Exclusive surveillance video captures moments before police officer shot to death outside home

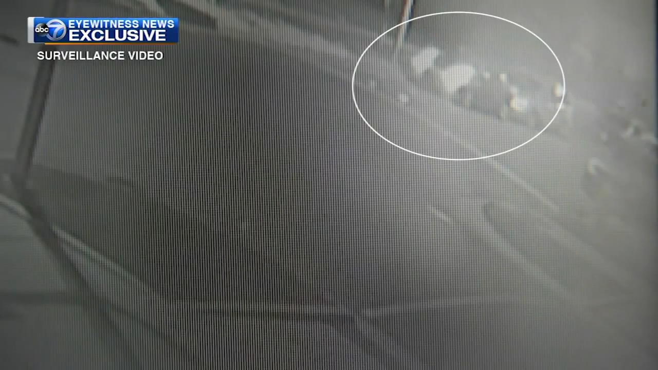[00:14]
Neighbors say that's Officer Arianna Preston pulling up outside her Avalon Park home after her police shift early Saturday morning. Surveillance video shared exclusively with ABC 7 shows the person neighbors say is Preston turning off the lights to her personal vehicle and crossing South Blackstone Avenue to her family's home. That's when a dark car pulls up stops and at least one person jumps out. I heard gunshots about 1 30 in the morning and if I froze basically.